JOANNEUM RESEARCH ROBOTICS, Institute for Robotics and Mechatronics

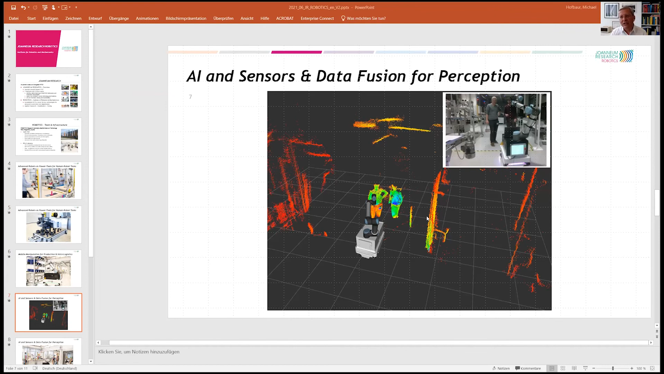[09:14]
perceive the environment and you fuse the data and uh just to give you an idea we want to know where are